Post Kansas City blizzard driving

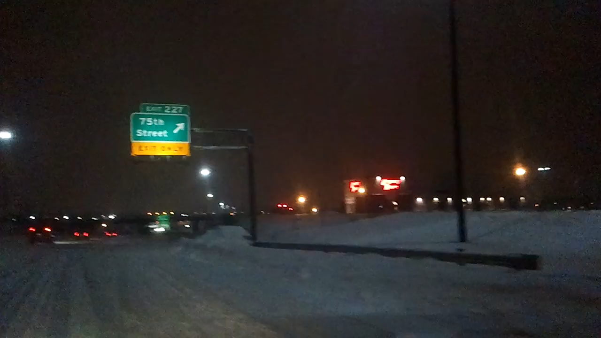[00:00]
another car on the side of the road covered. This is seriously insane. This is a highway. They don't salt them.